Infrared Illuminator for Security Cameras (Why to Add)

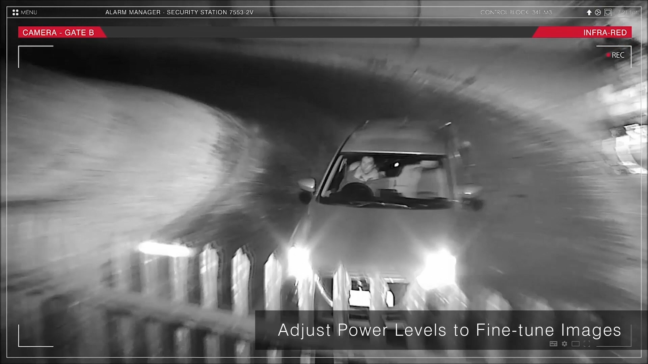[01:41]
it doesn't matter whether it's a smallest luminator we offer with three LEDs or it's the largest one our 16 series to
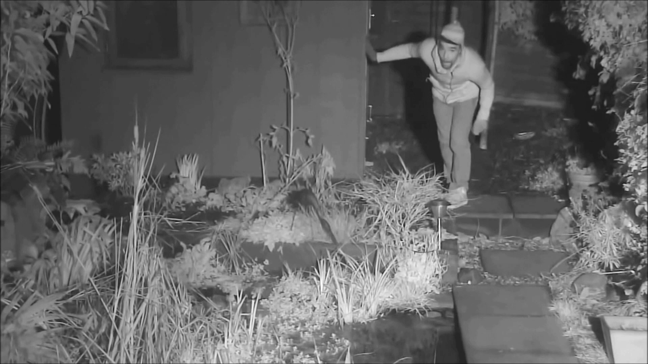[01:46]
get 1500 feet it's still the same amount of illumination in fact Raytech promises that light
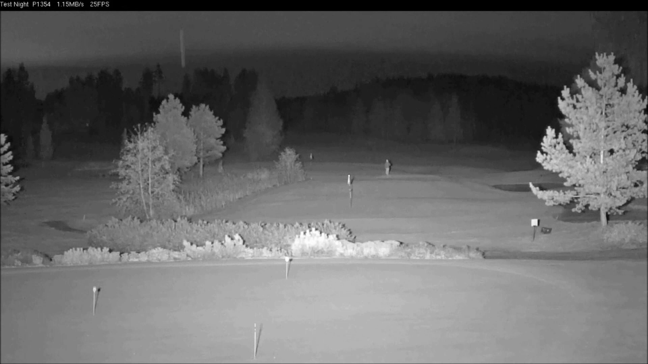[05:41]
of that distance but also gets you very good clear concise images so from our very smallest two series illuminators that are available in low voltage